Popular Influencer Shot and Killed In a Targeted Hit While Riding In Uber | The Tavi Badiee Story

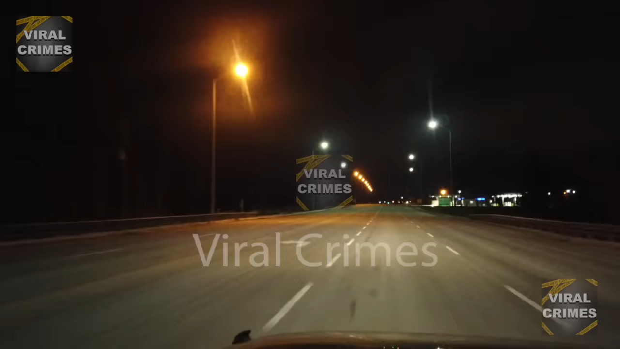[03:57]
As the car made its way through the dimly lit Atlanta streets,